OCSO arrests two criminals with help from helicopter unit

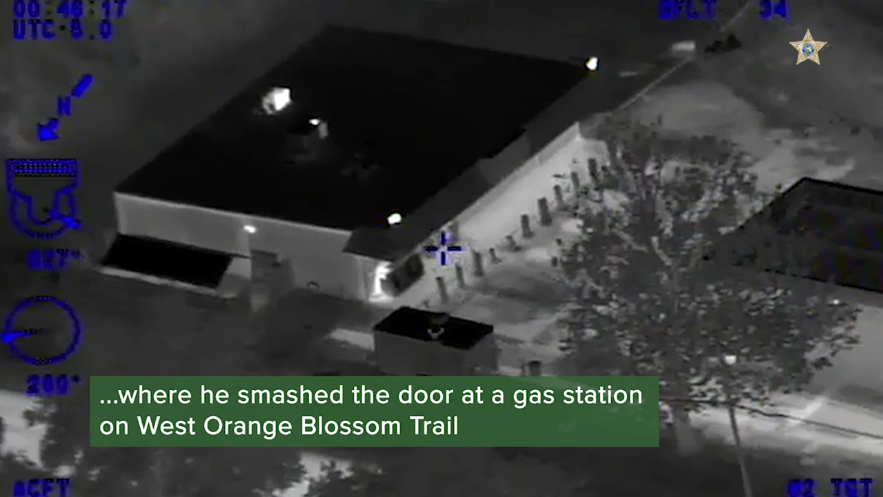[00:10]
Okay, and he looks like he's beaten on the front of the store, best I can tell.
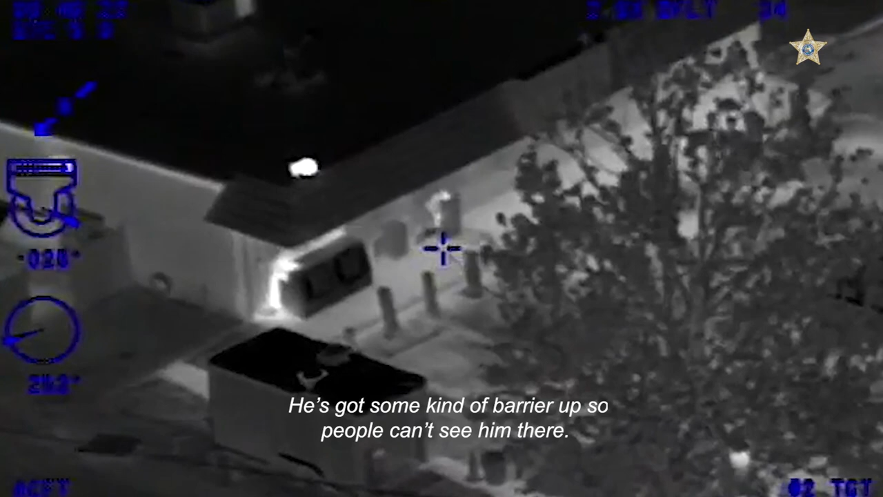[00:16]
He's got some kind of barrier up so people can't see him there.
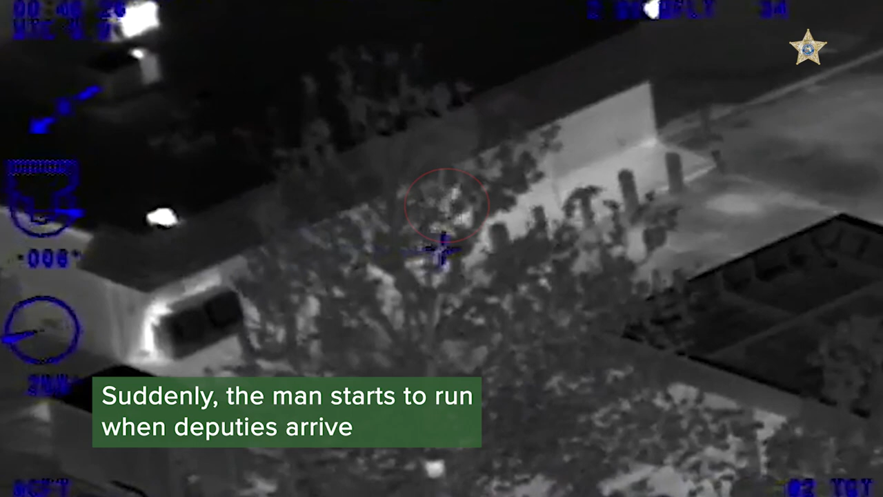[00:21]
And he saw something he's running around the back of the store. That unit keep going, he's in the woods, in the woods.
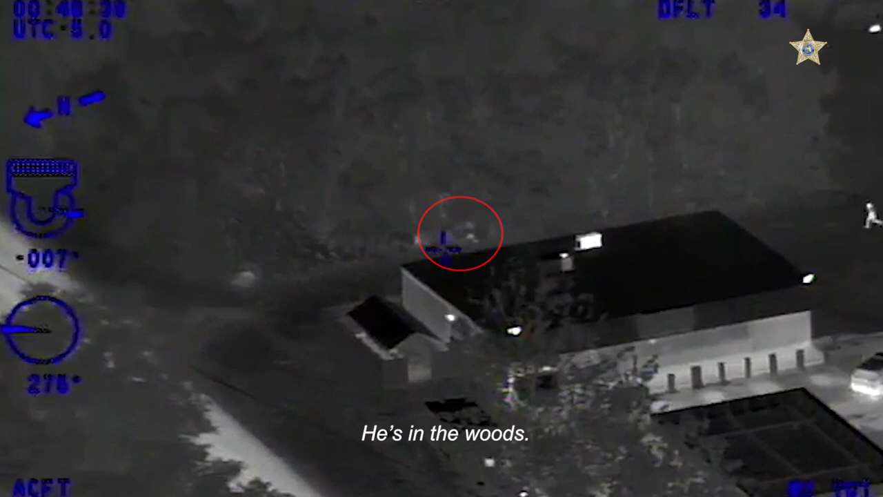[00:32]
And we've got a unit in foot pursuit.
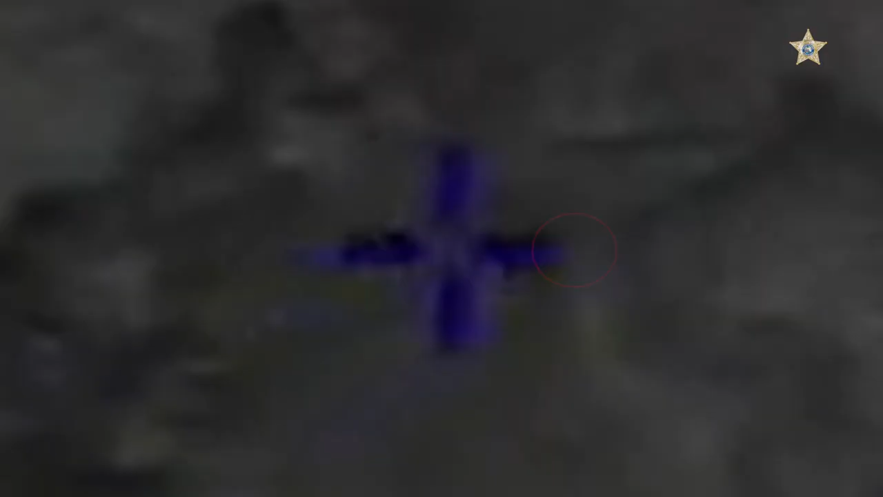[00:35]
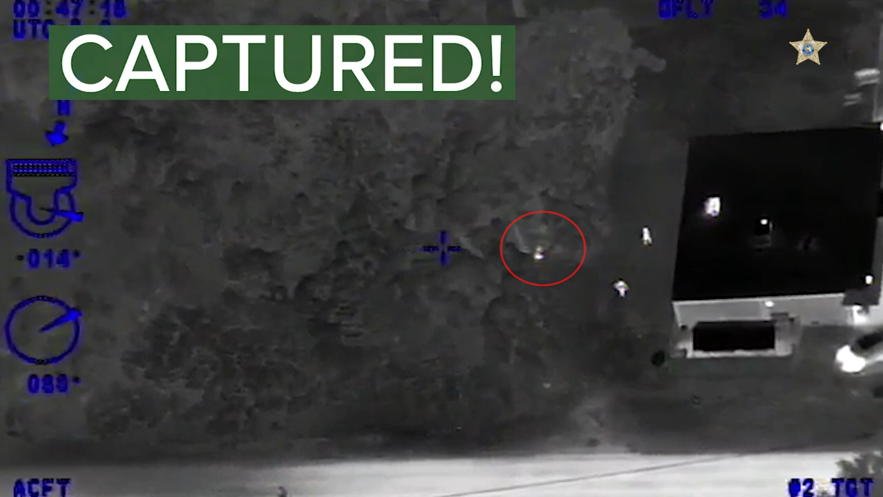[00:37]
We're securing the one on foot right now.
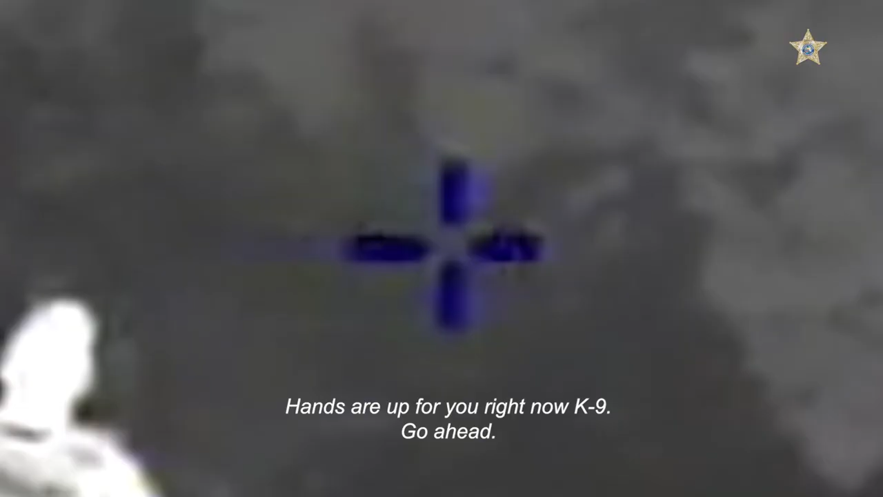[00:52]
Hands are up right now for you, K-Net, go ahead.